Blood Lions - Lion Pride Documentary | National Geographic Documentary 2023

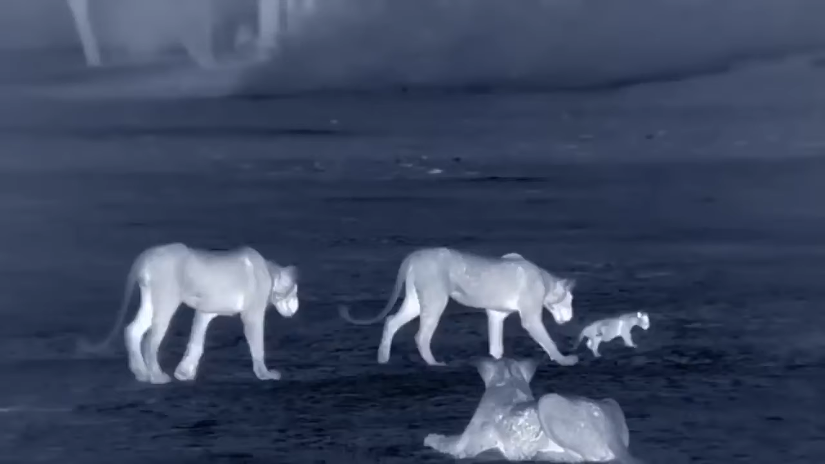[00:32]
They must learn how to hunt and how to find their independence while staying loyal to their family.
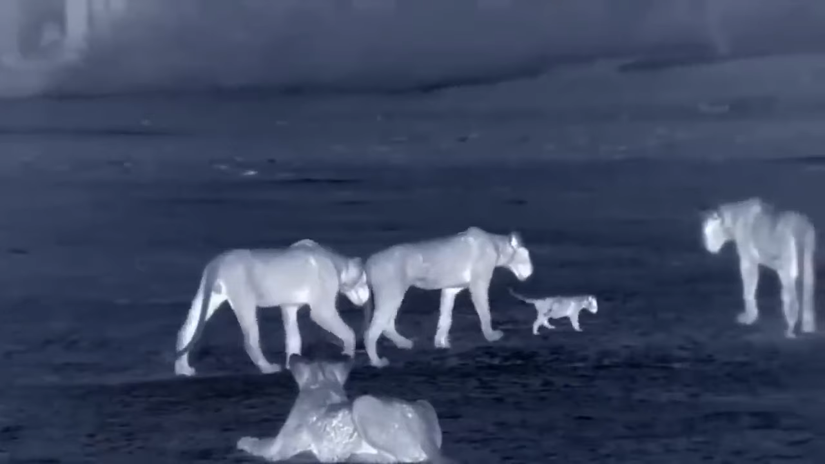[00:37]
Teenage mistakes can have terrible consequences.
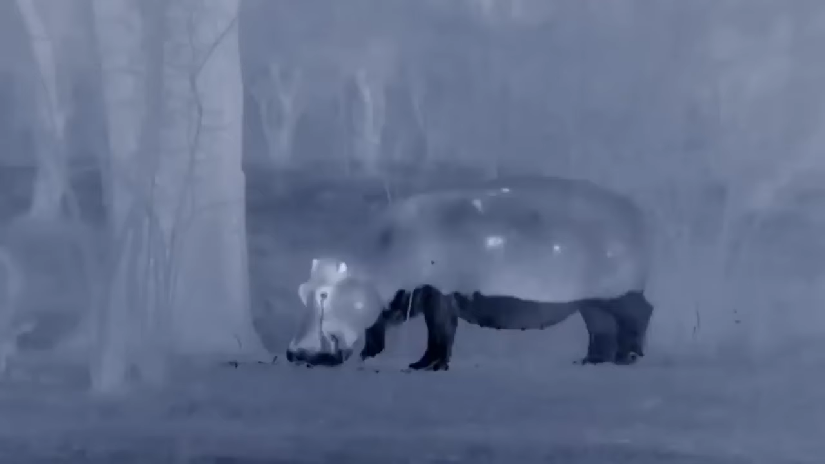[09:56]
The hippos are braving the land to feed.
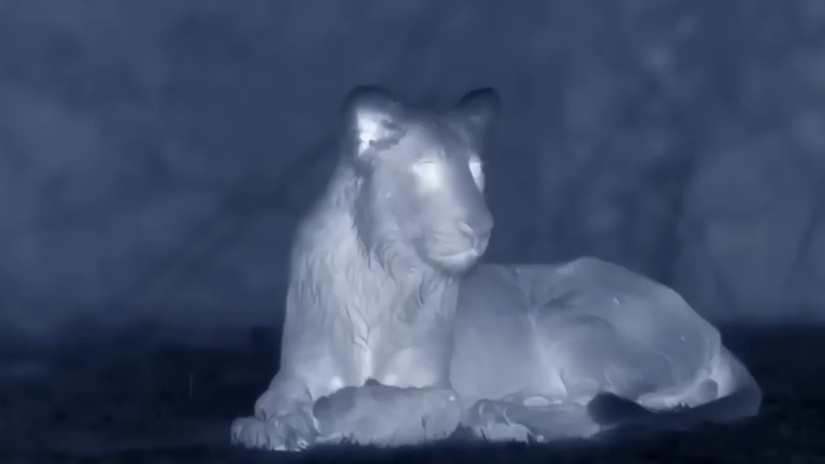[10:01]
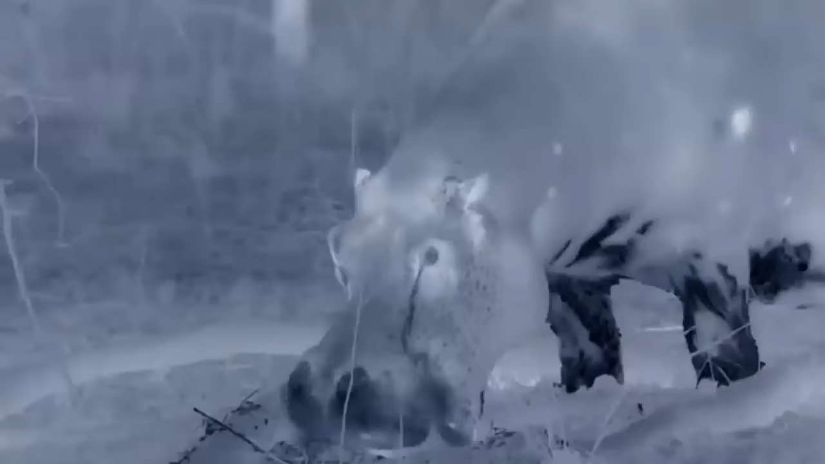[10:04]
They graze and eat fallen fruit through the night.
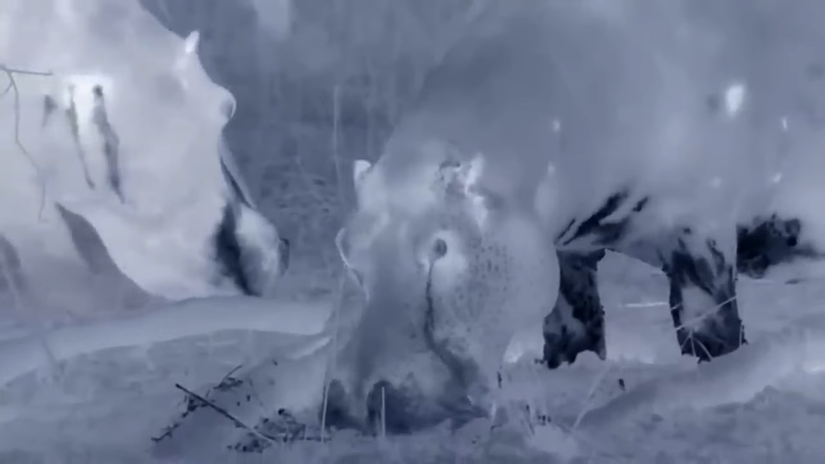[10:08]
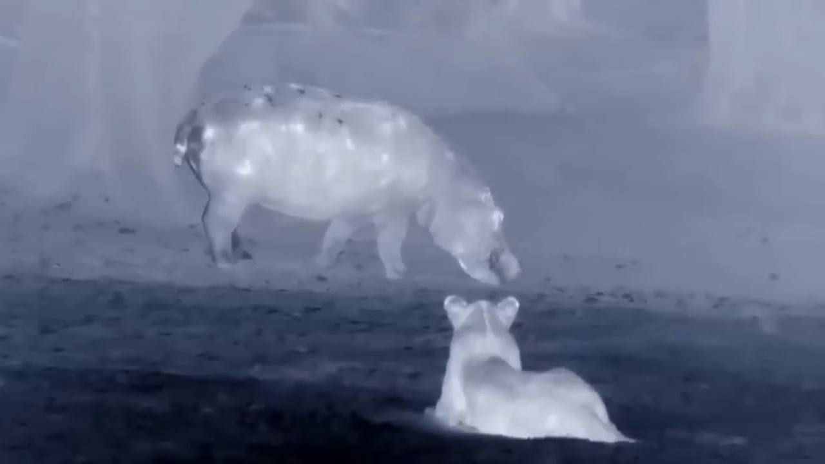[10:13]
For hungry lions, 3 tons of slow-moving meat is just asking for trouble. This time, if they work together, so many lions should be able to take on one hippo.
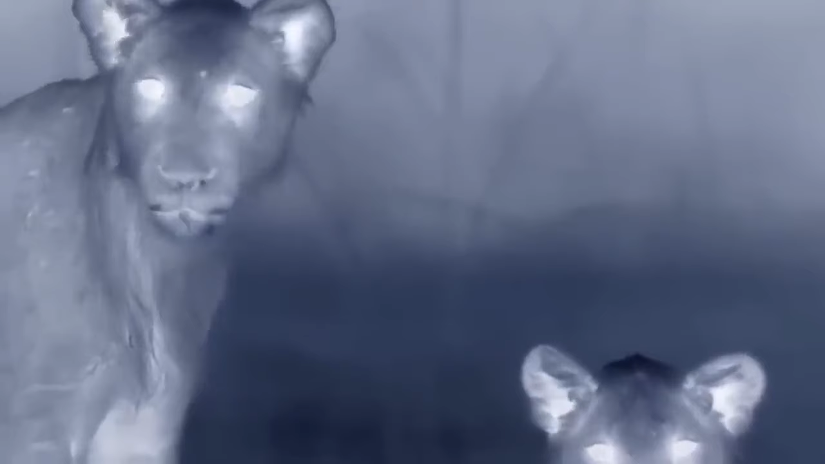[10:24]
Yet the hippo is more intimidating than they are.
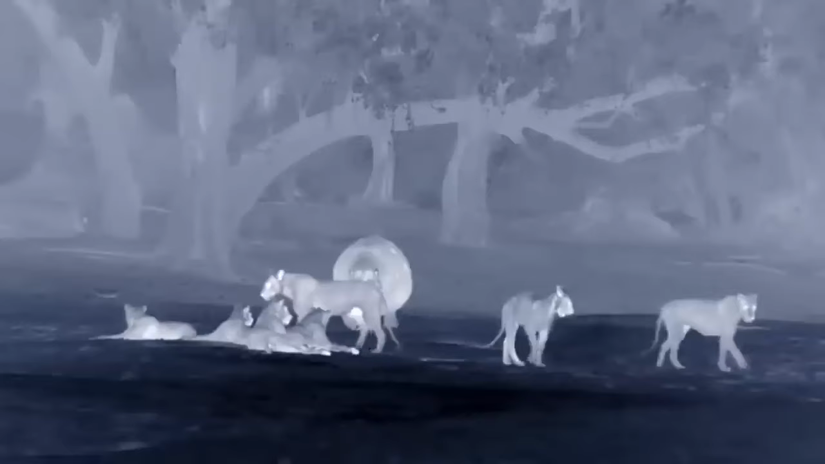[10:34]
The hippo's sheer bulk is their protection,
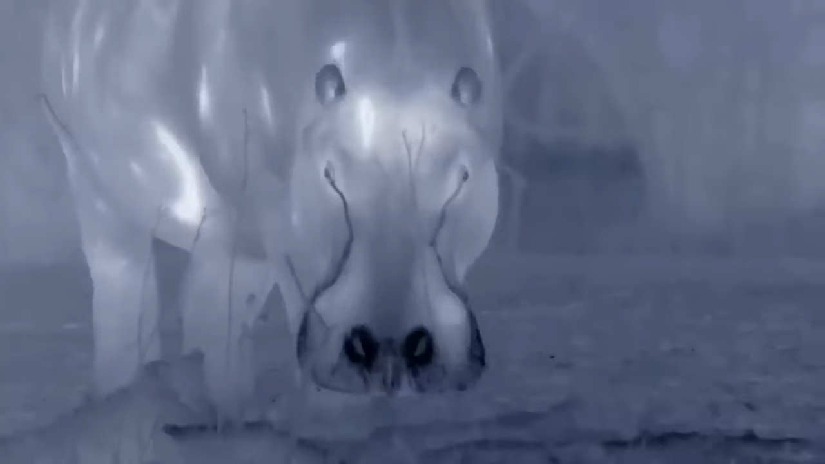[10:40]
as are their massive teeth, trampling feet, and belligerent courage.
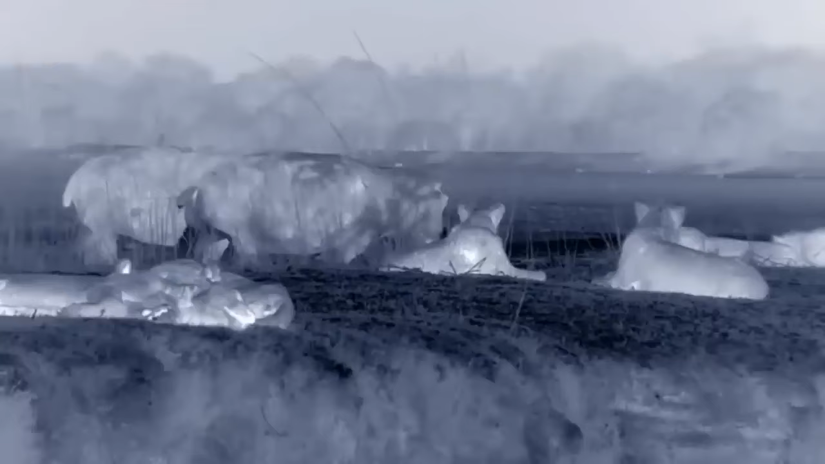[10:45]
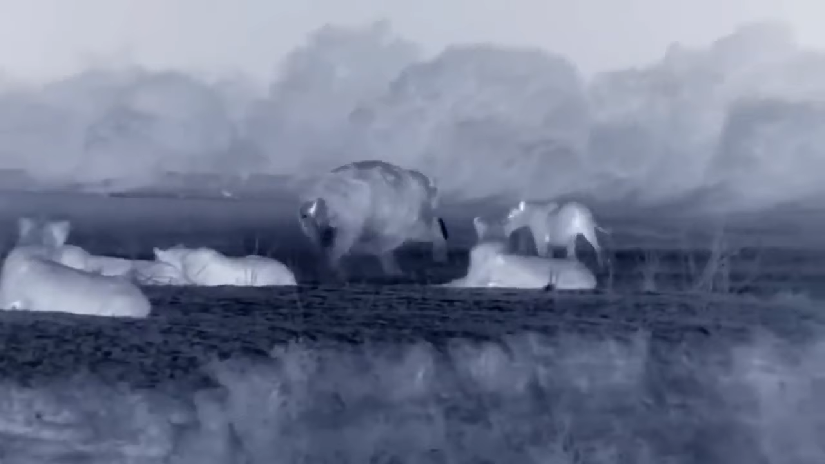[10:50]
Teenage lions have attitude too, and they spar with the hippos like matadors with bulls. For the lions, it's part game and part lesson.
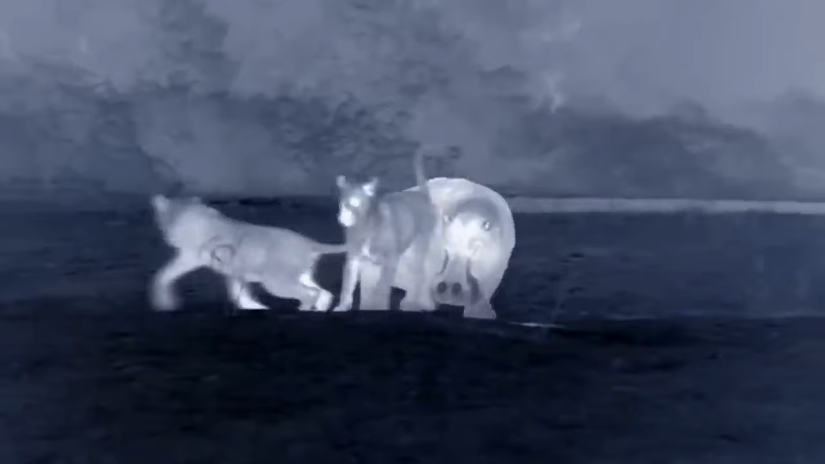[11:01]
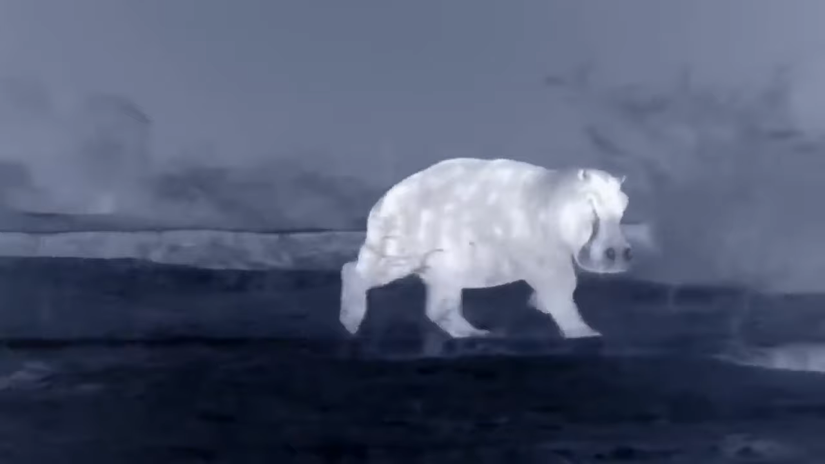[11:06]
Experienced lions rarely hunt adult hippos.
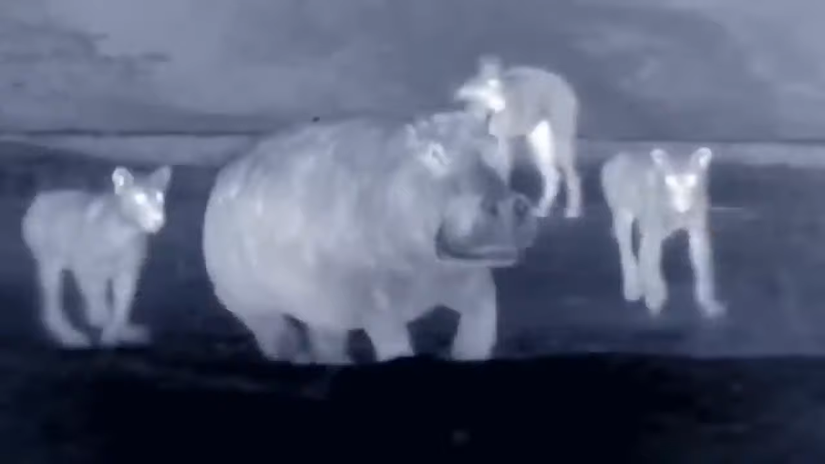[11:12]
They're too dangerous. But the teenagers keep trying.
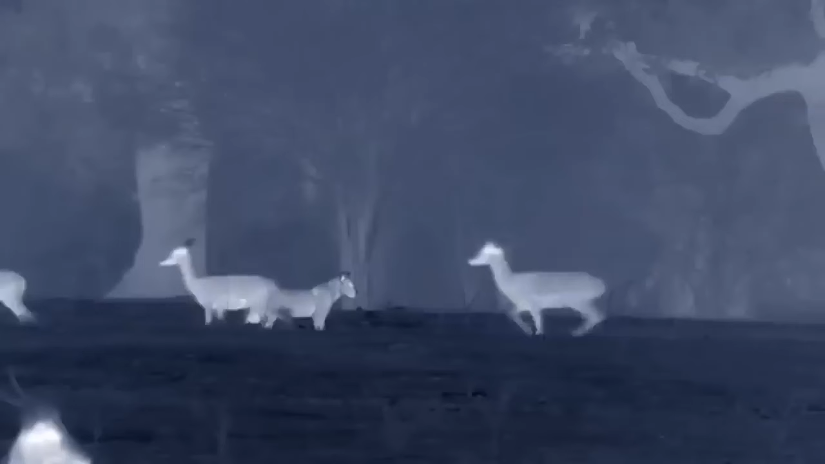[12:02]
It's time for the teens to test their strategy.
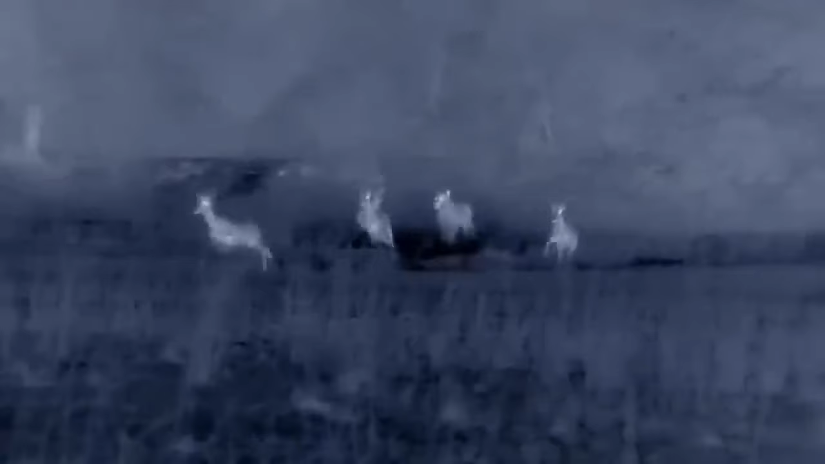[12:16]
Others, part of the charge or the ambush.
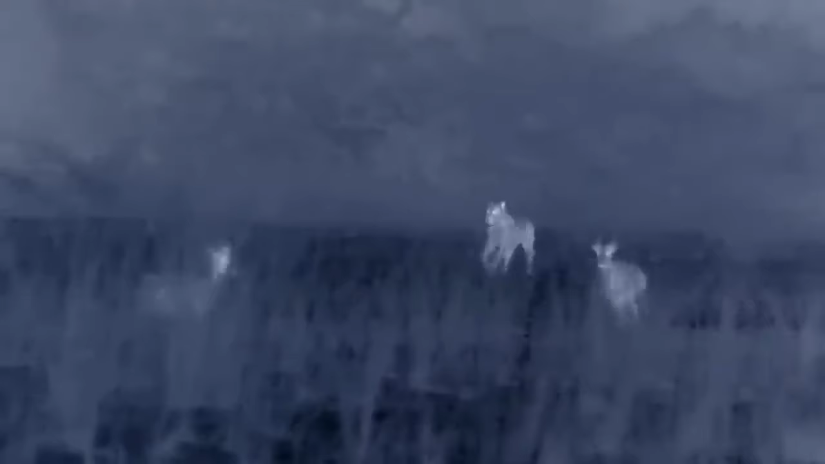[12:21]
Once a lion learns its job, it'll eventually fulfill that role in each hunt for the rest of its life. Teenagers are working out what their jobs are. The three brothers coordinate well, but they've not caught anything yet.
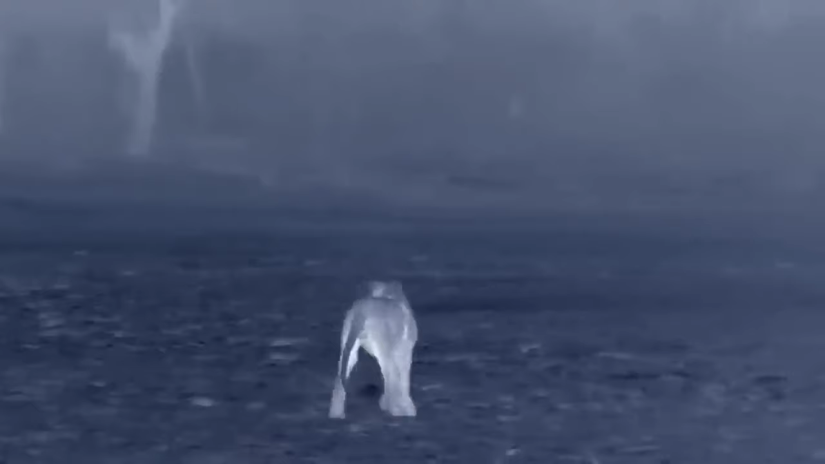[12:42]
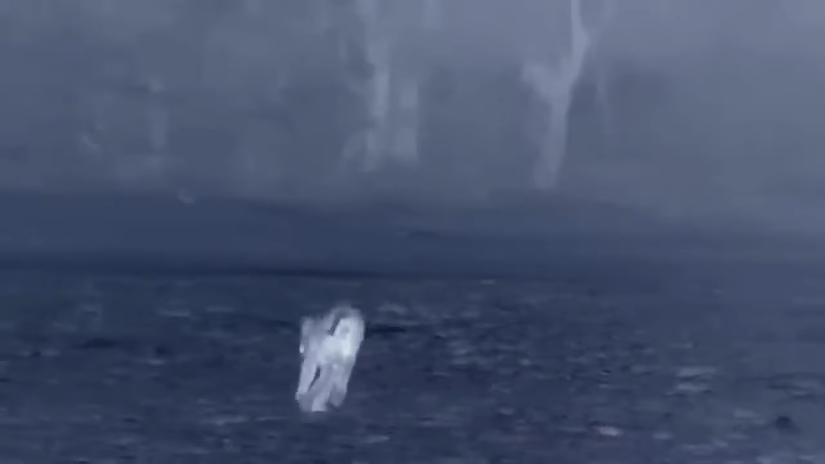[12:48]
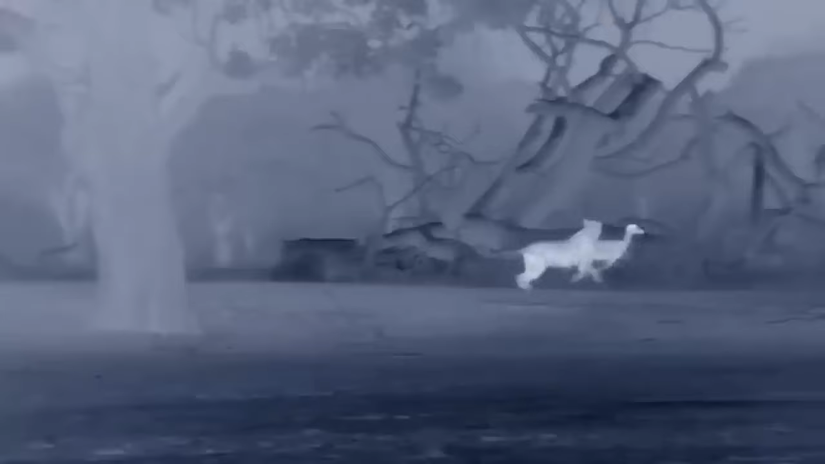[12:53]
The elder sister drives a puku straight towards them.
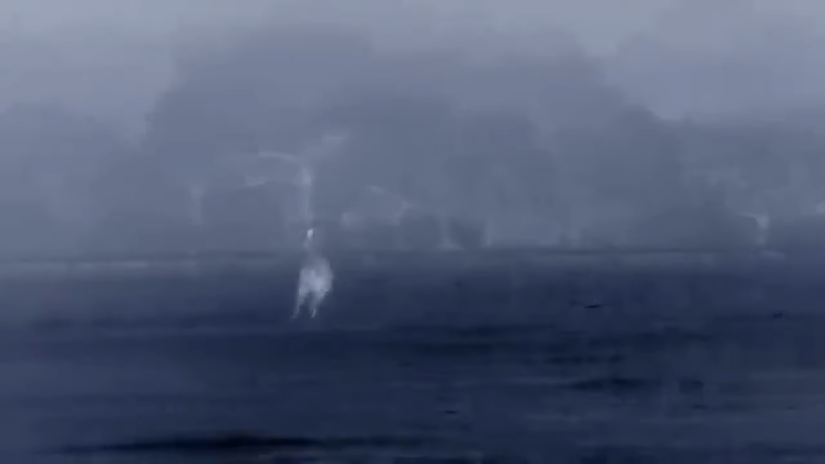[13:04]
Miss the ambush.
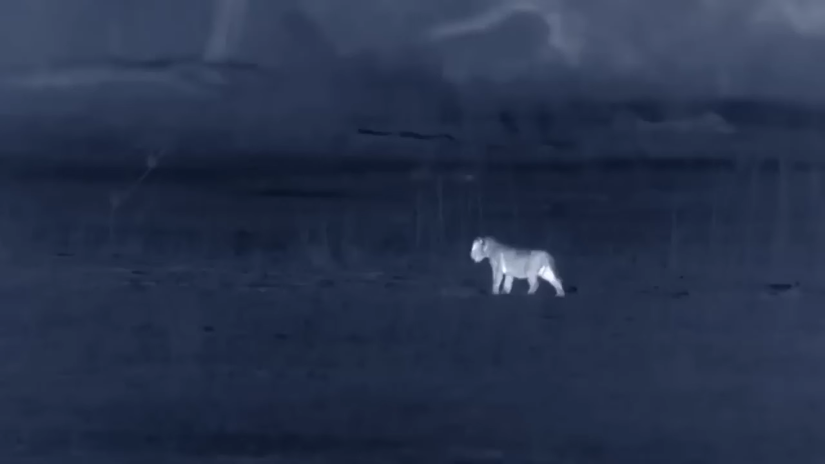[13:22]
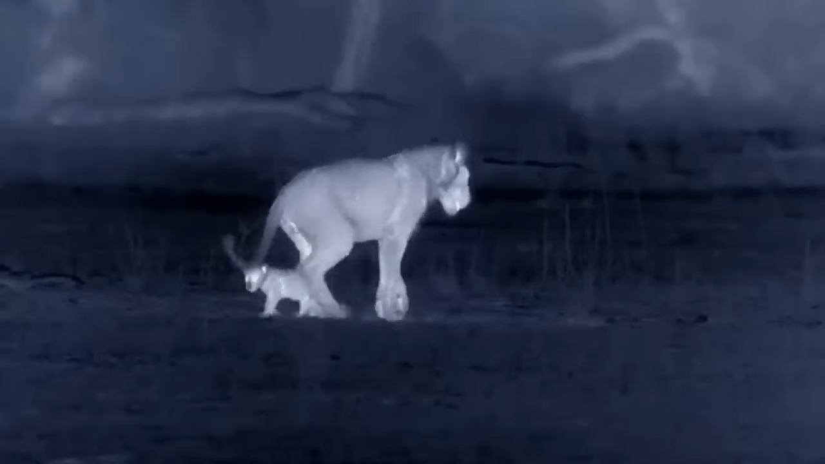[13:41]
Terrified. There are leopards and hyenas around, and he latches on to the teenagers.
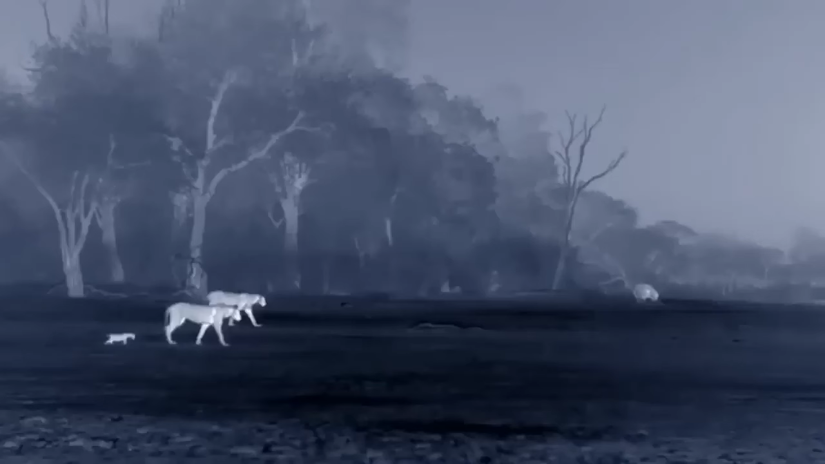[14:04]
They stop hunting. The rest of the pride can't be far away. But the cub's older siblings may not give him the safety he seeks.